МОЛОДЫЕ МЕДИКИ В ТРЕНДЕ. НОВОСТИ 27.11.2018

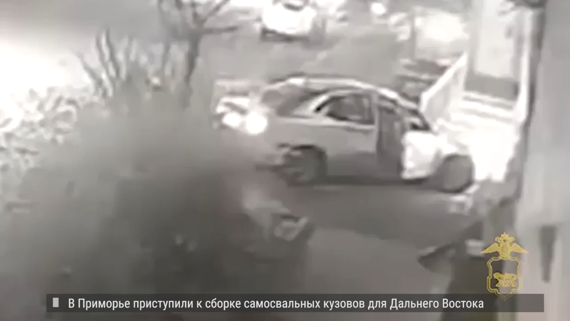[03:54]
В результате 26-летний пешеход погиб, а мужчина 1988 года рождения доставлен в реанимацию. Третий пешеход отправлен на амбулаторное лечение. Сотрудники полиции установили личность и задержали владельца Тойоты.